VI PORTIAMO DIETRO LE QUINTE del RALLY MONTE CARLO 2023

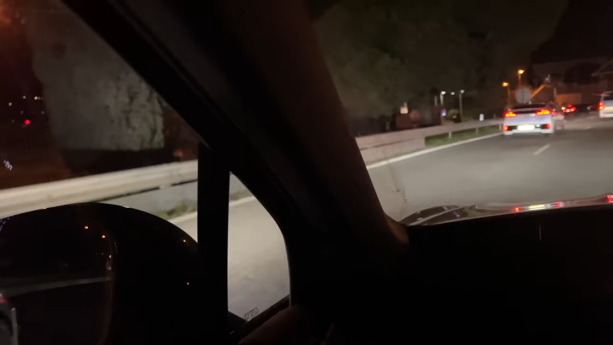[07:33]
una particolarità poi del rally di Monte Carlo è che le macchine da corsa fanno l'autostrada che se ne è andato il telepass poverini
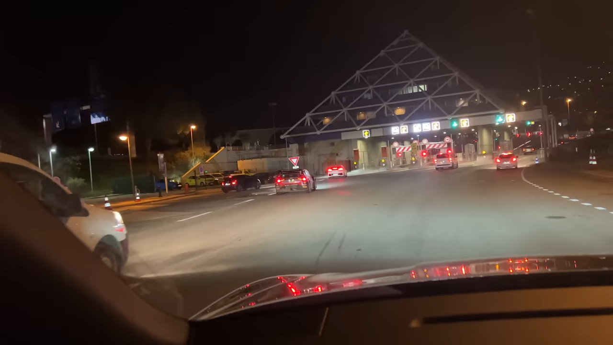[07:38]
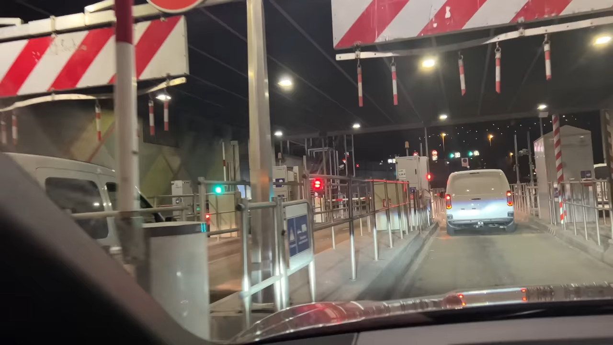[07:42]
ah si dai almeno gli è andato il telepass noi invece no quello francese non ce l'abbiamo
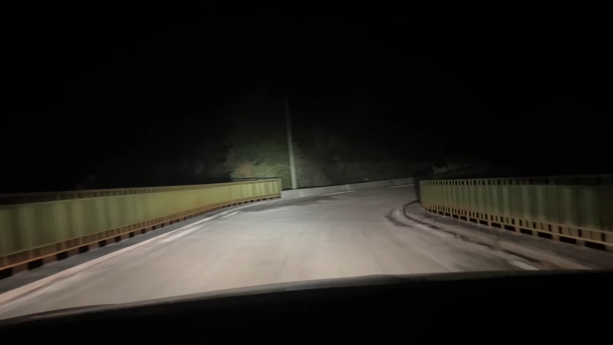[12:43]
7 meno 10 quasi arrivati al Col Saint Roche anzi quasi arrivato io perché Pietro sta dormendo adesso il vero
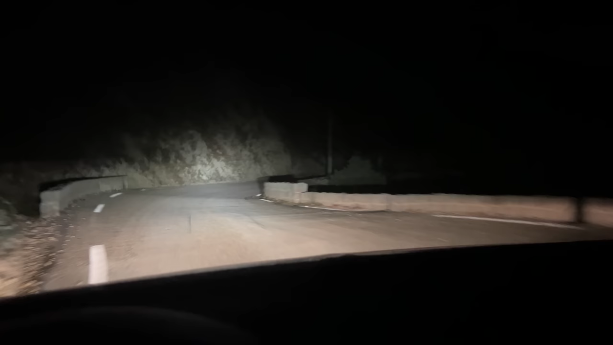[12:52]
problema è quando i gendarmi ci fermeranno quanti chilometri a piedi dovrò fare per arrivare in prova lo scopriremo molto molto presto comunque la strada che da Coaras sale al Col Saint Roche è stata prova speciale del rally di Monte Carlo ed è meravigliosa una roba fotonica forse mi è andata ancora bene c'è un po' di coda